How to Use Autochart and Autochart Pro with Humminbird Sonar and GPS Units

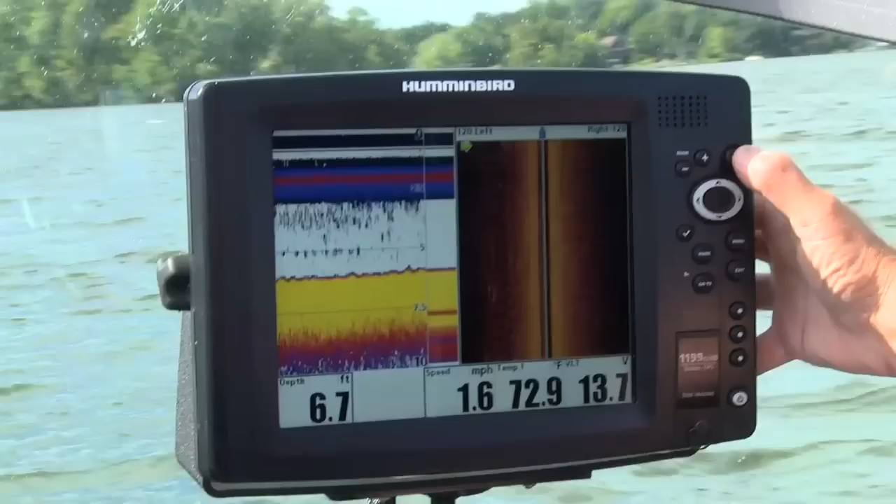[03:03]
On screen: depth 6.7 ft, water 72.9°F, speed 1.6 mph
And if you go through in your views, you'll come on to it here.
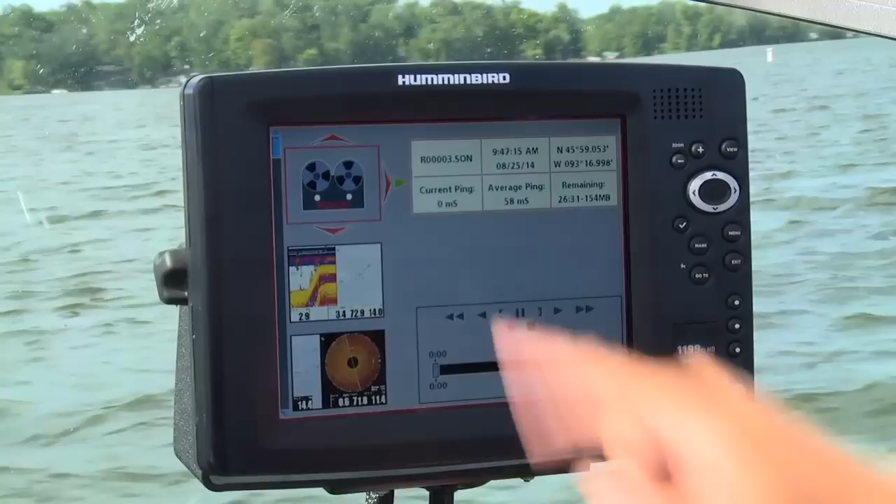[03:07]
There it is. This is your recording screen right here. Now you can see I've recorded a different map up here.
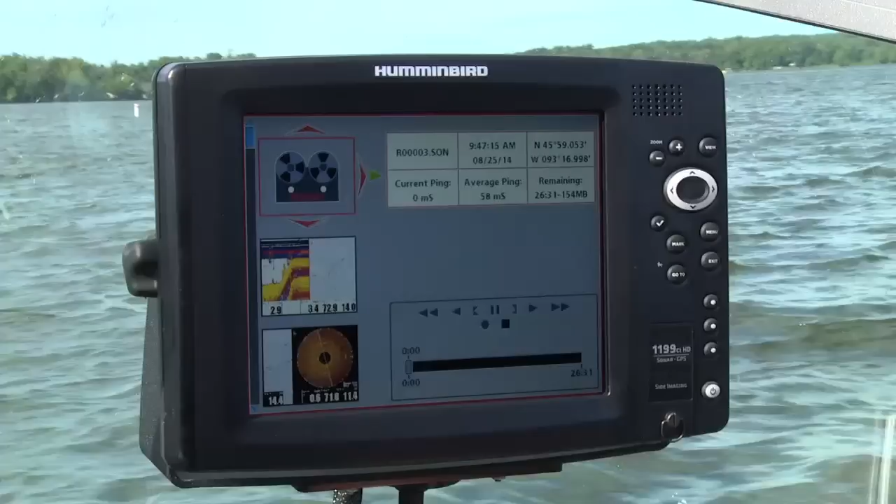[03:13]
Now all I've got to do here is hit menu. Once I'm at menu, it's as simple as hit start recording.
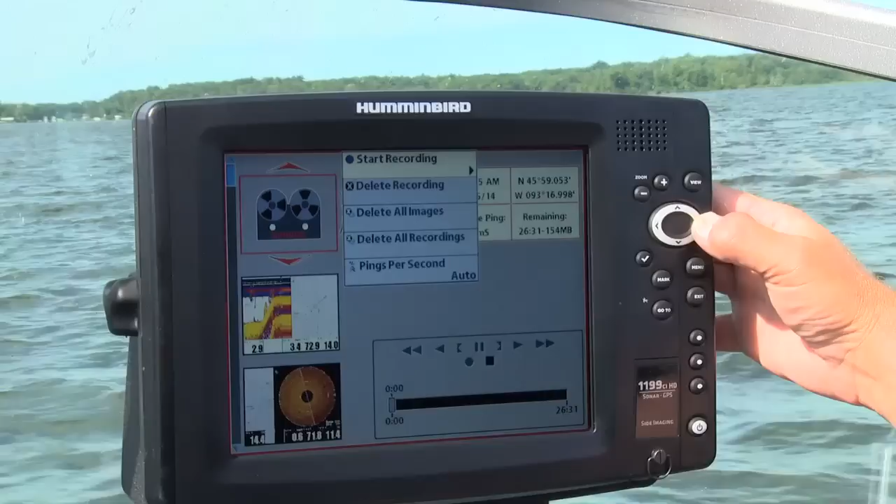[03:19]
The minute I hit start recording, it's running.
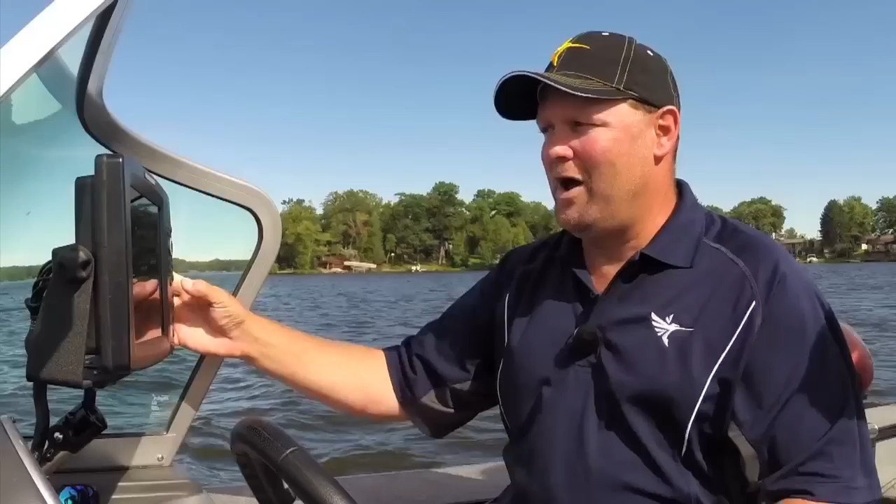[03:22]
It's time to start driving around, build the grid pattern, and build the map.
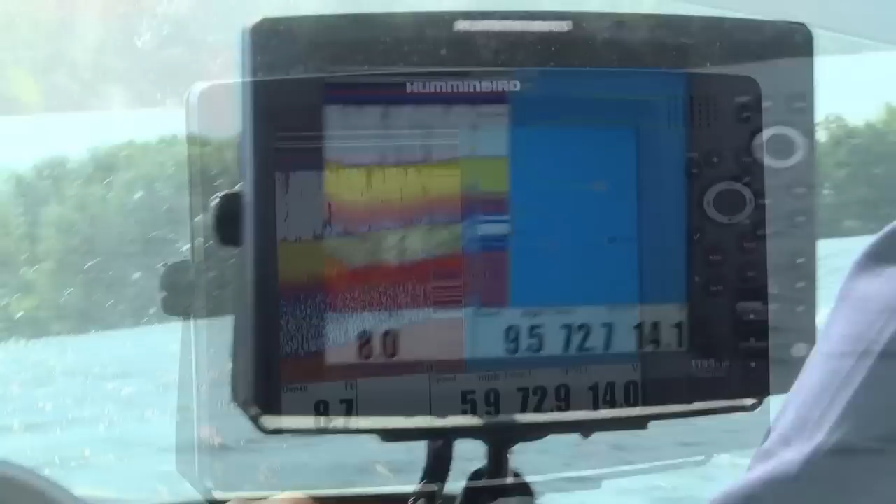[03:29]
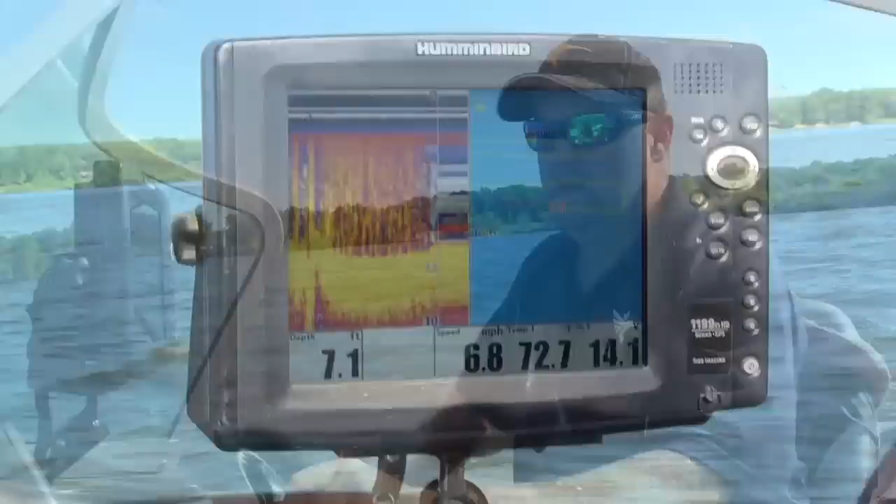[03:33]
On screen: depth 7.1 ft, speed 6.8 mph
What I'm doing here is just working in a grid pattern.
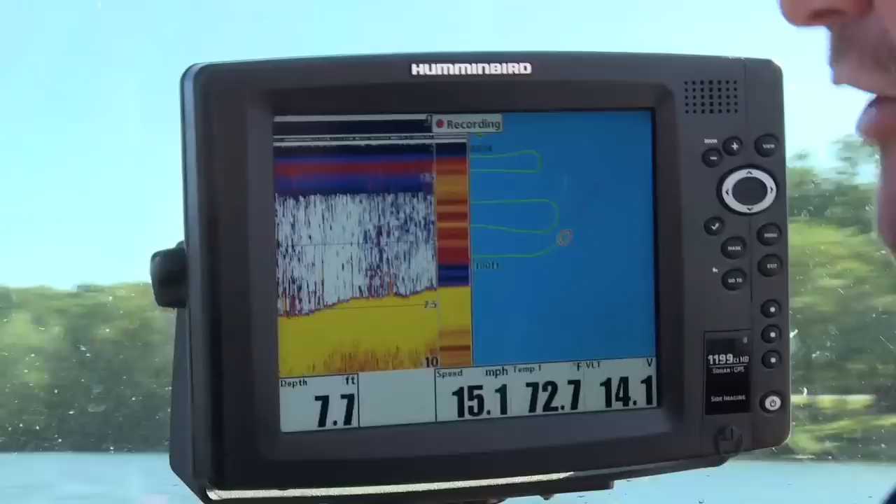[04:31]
On screen: depth 7.7 ft, water 72.7°F, speed 15.1 mph
You can just map an area that you want to fish, or that you know fish hang around, and make it more precise than what the state offers you.
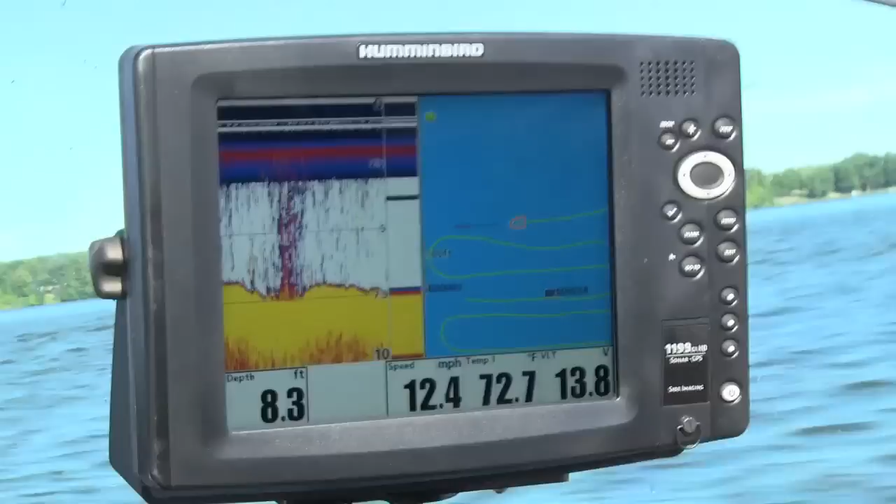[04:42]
On screen: depth 8.3 ft, water 72.7°F, speed 12.4 mph
Now I'm going to go back the other direction. I found the inside of that hump and the outside, so now we've got to find each end of it. And we're going to do that by going back and forth and finishing this grid.
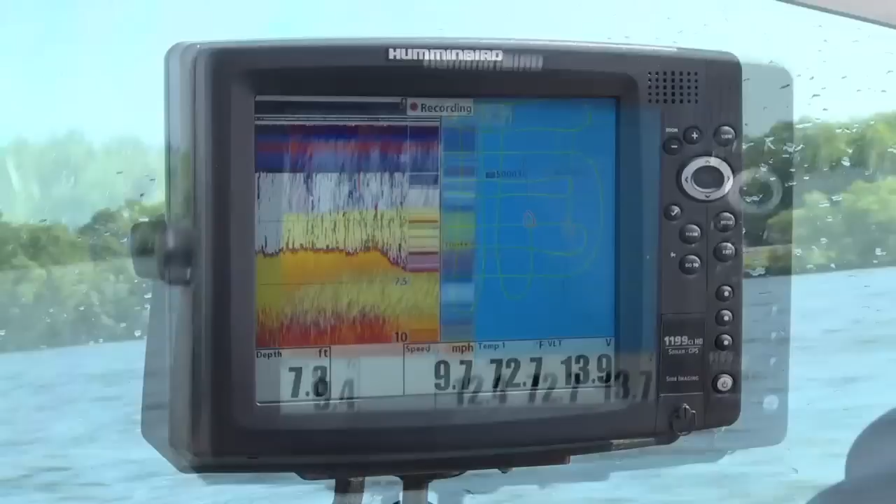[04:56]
Well, that should do it.
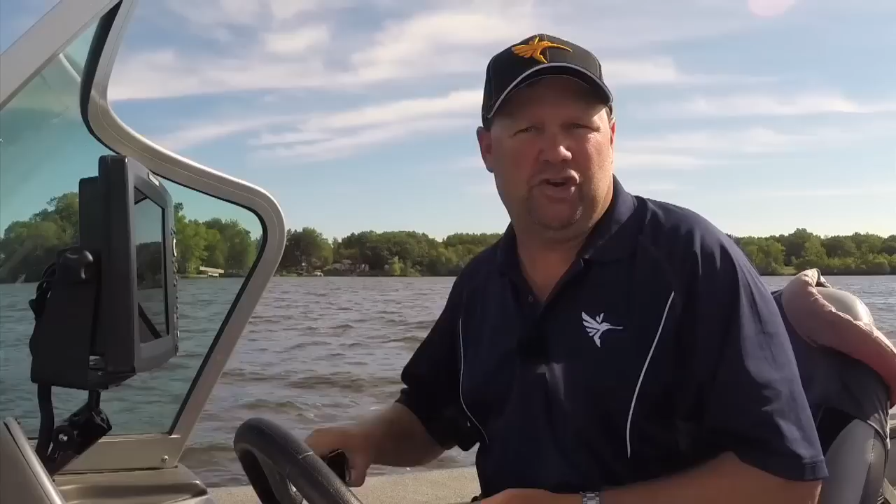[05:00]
I've run a wide grid pattern all around this whole area,
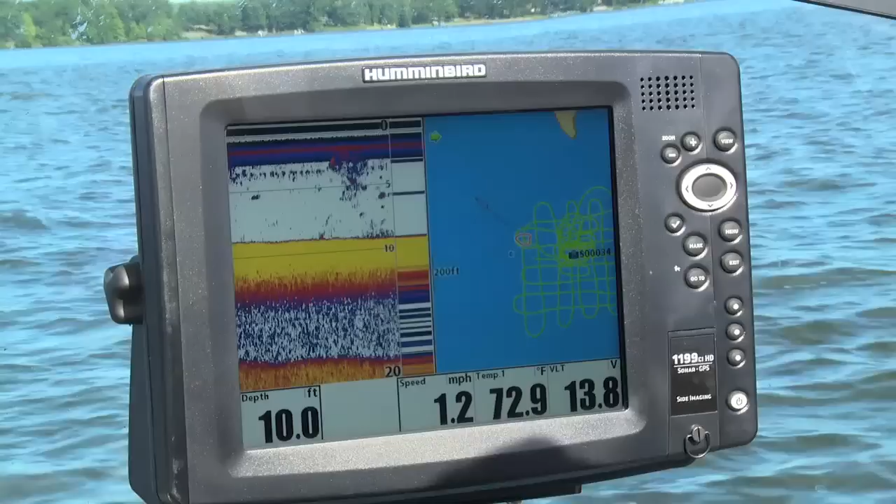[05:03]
On screen: depth 10.0 ft, water 72.9°F, speed 1.2 mph
and when I identified where the structure was, I dropped a waypoint. And you can see that then I drove around really tight on that structure.
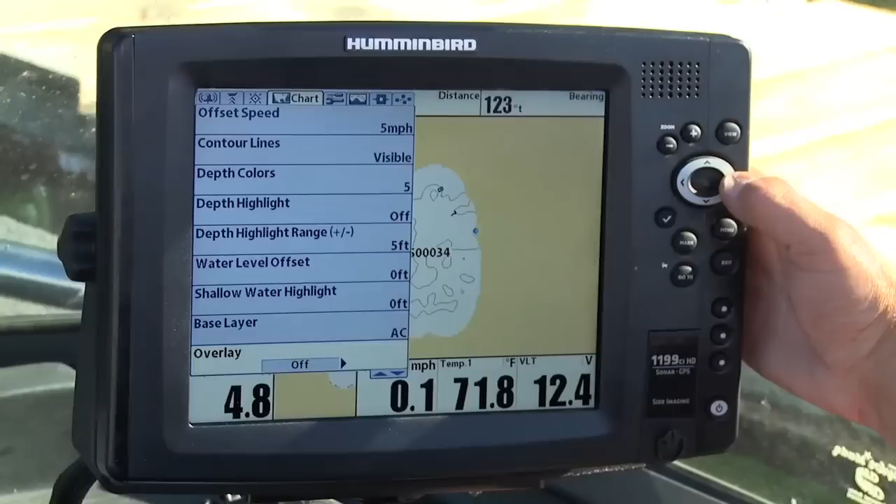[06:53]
On screen: water 71.8°F, speed 0.1 mph
Then when I exit out of here and zoom out, you'll see that I'll still have the outline of the lake.
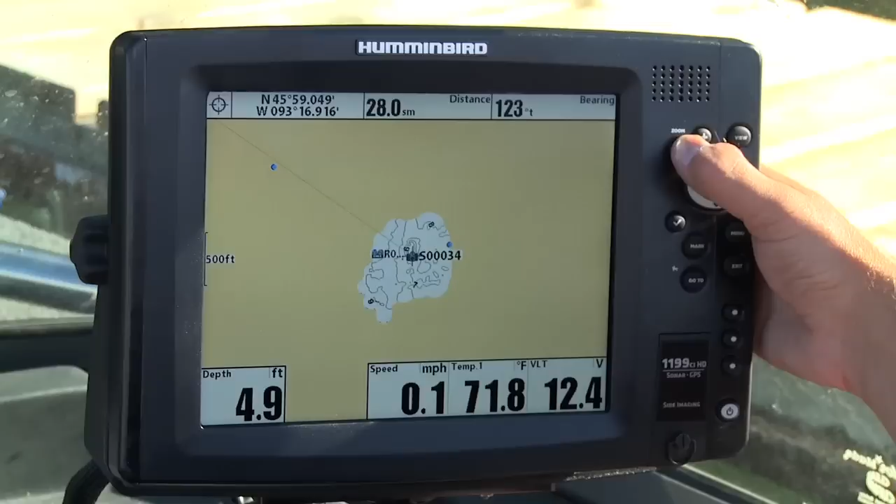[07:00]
On screen: depth 4.9 ft, water 71.8°F, speed 0.1 mph
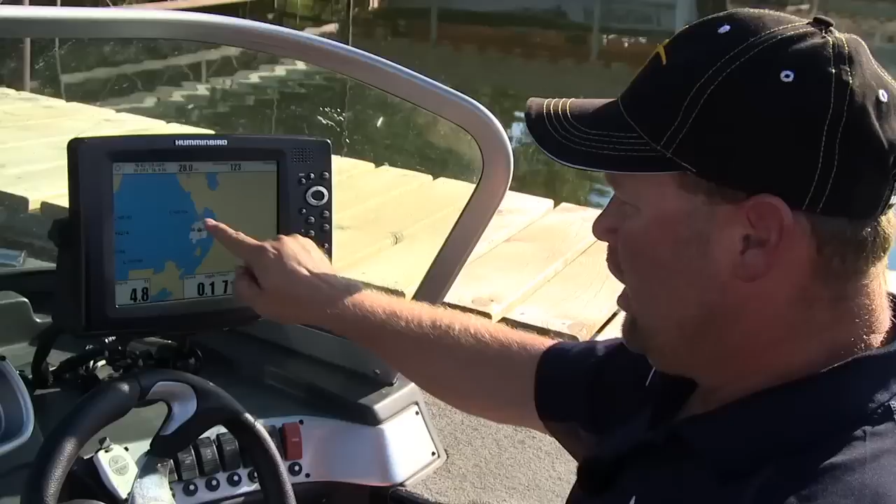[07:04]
You can see there's a lake, and this area right here is the area that we've mapped. So let's zoom in on that area, and look at that. We have created a whole map with
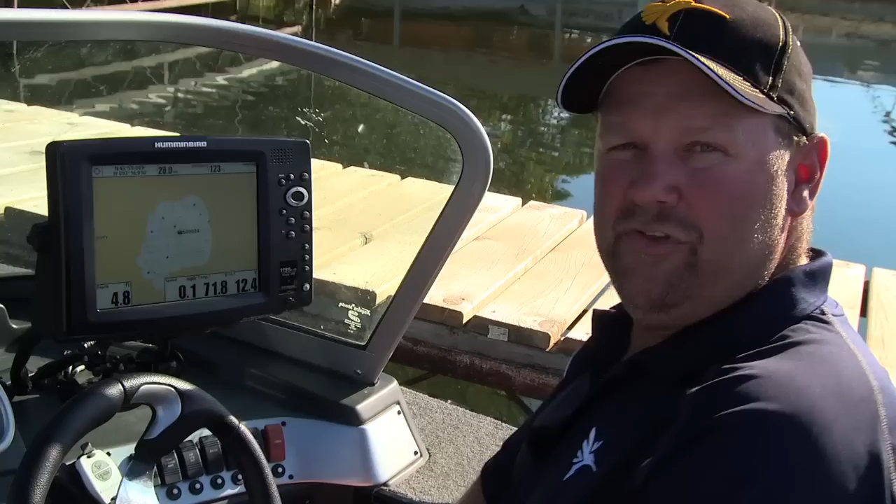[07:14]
the same Lake Master precision that you were buying on that card,